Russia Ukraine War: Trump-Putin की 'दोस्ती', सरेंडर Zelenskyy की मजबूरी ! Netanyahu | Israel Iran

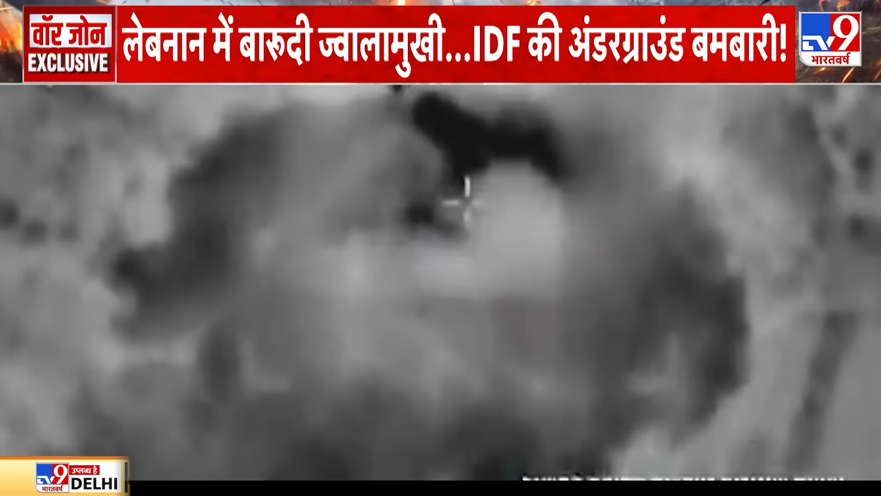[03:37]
इसराली एफोस ने पहली बार बेरूत एरपोर्ट के पास जबरदस्त बंबारी को अंजाम दिया है।
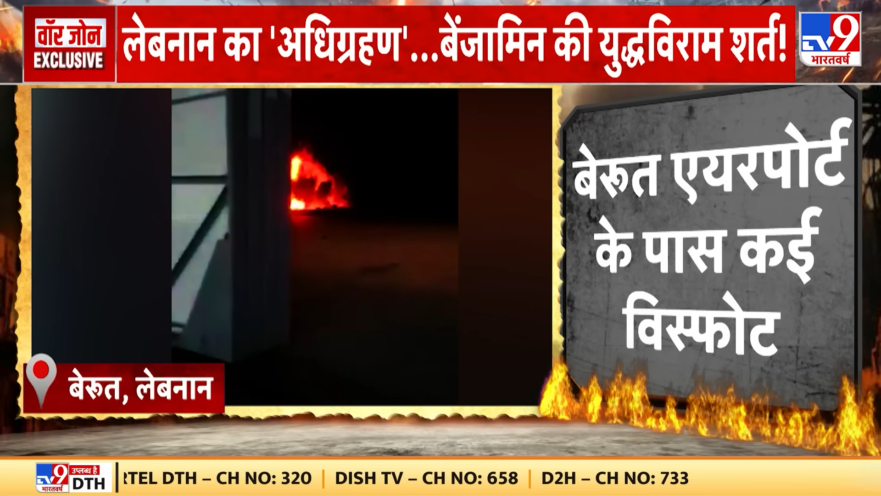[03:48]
एक के बाद एक कई वेस्पोर्ट से तेरूत एरपोर्ट बुरी तरह तहल के।
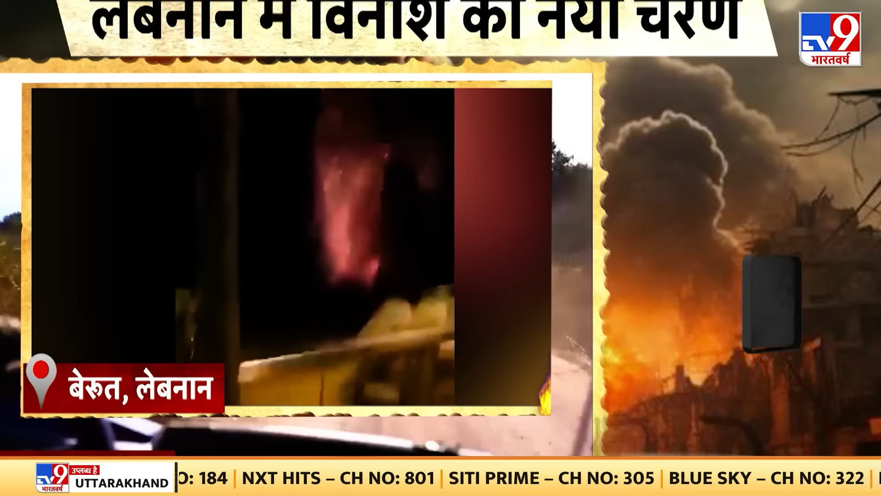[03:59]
बालबेक में इसराली एफोस ने बारुदी धावा बोल कर 20 टारगेट को खत्म कर दिया।
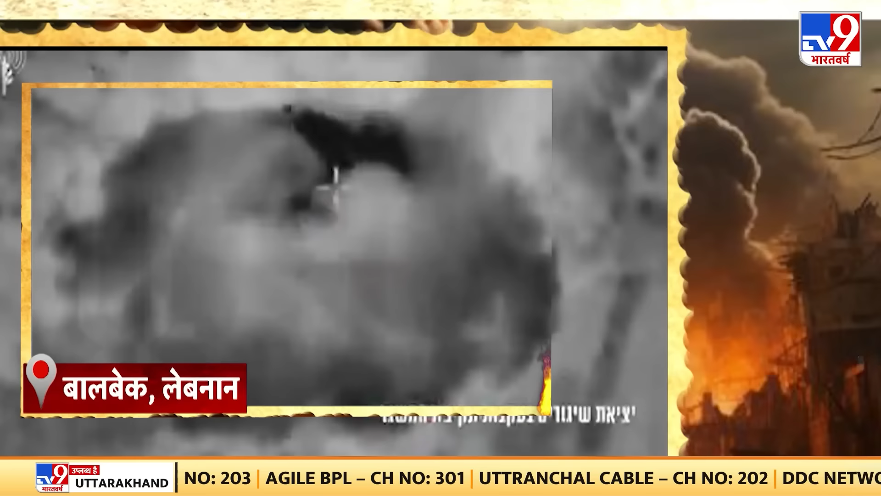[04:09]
बालबेक में आईडियप ने हिजबुला के सबसी पुराने हेटकौर्टर को तबाह कर दिया।